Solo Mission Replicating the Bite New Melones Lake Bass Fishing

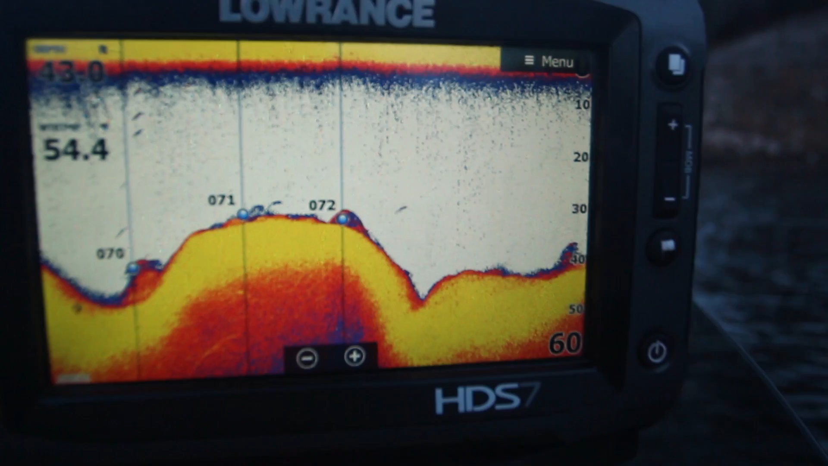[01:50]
So first thing, look, we're already marking fish. First point I stopped on, fish are there, and look, we're coming up on another one. Woo! Gonna be a good day.